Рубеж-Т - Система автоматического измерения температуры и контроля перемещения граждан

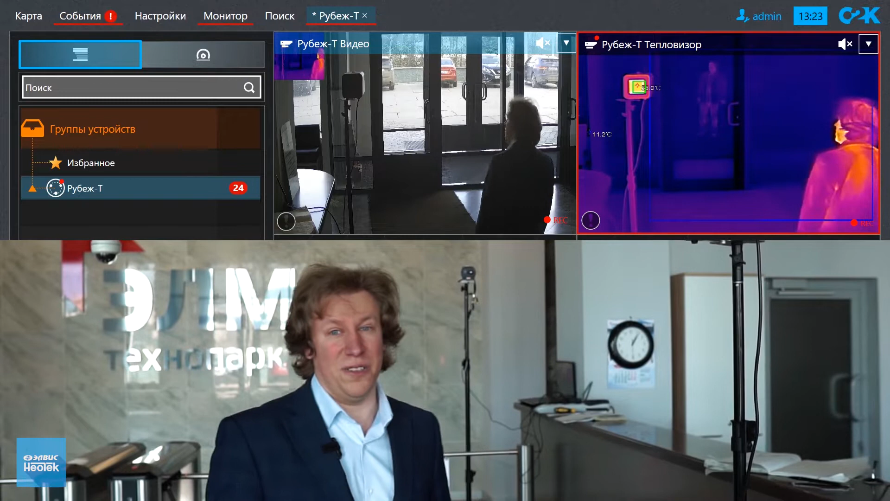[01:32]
В трех метрах от него установлен тепловизор с видеокамерой,
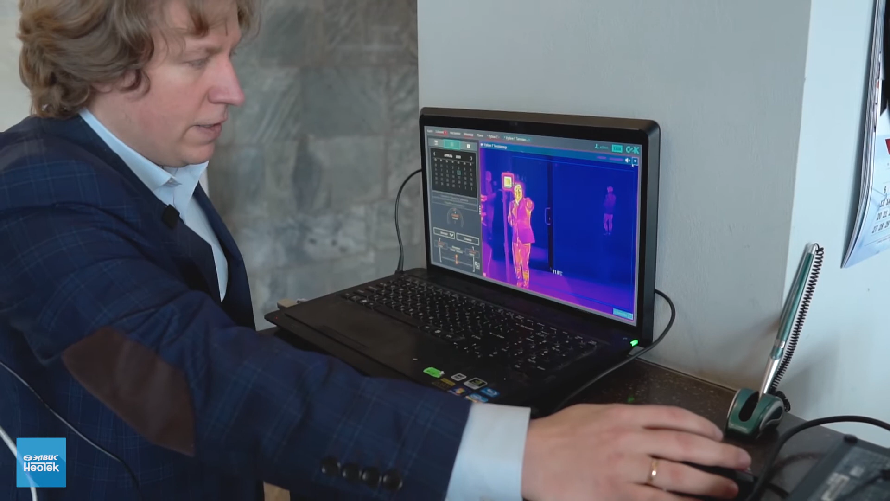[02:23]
кто же превысил температуру и найти нужную цель.